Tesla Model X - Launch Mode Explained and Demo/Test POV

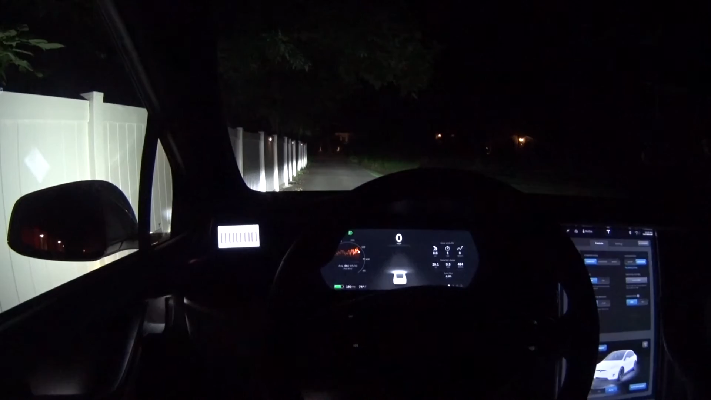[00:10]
mode today so in order to enable launch mode you have to go into max battery and enable it and then it will start heating up your battery pack and right now it says it's gonna take 15 minutes for the battery pack to warm up and so you don't actually have to wait until that is completed before you do a launch so
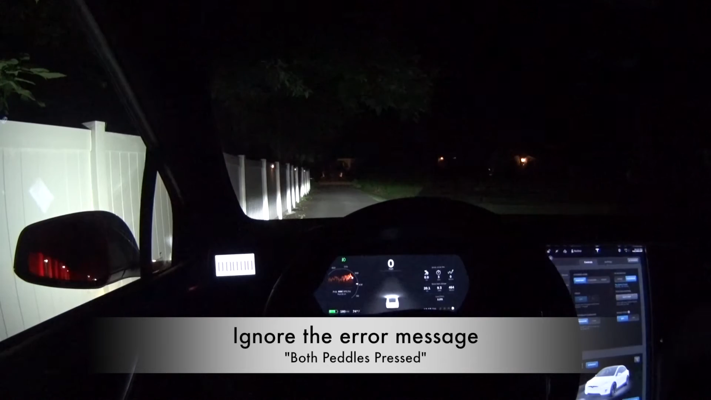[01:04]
down let it go and then it says launch mode enabled now you have about eight seconds to press the accelerator down again if you don't launch mode will go away so so again you have to hold the brakes down and then do a accelerator pump all the way down and then let go and then it will say launch mode enabled and then you have eight seconds to basically press down on the brake again on the accelerator again and
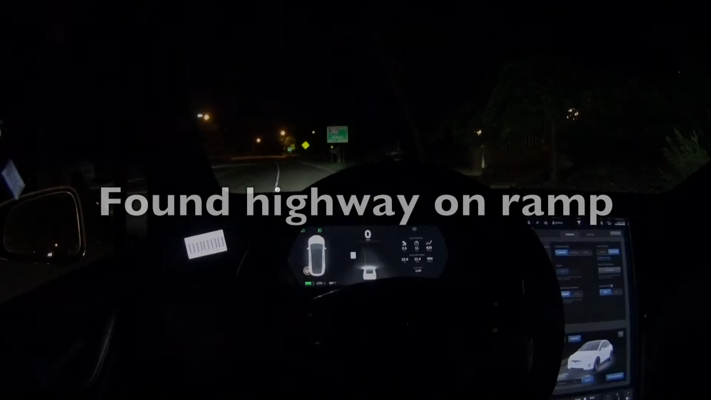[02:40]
okay road looks clear nothing behind me for